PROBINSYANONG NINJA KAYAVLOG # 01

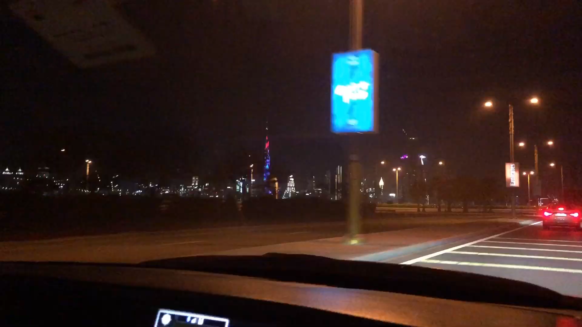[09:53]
Dito yun. Ang Bergdalipang. May ilaw na naman po. Ang pinakong malaking building sa buong mundo.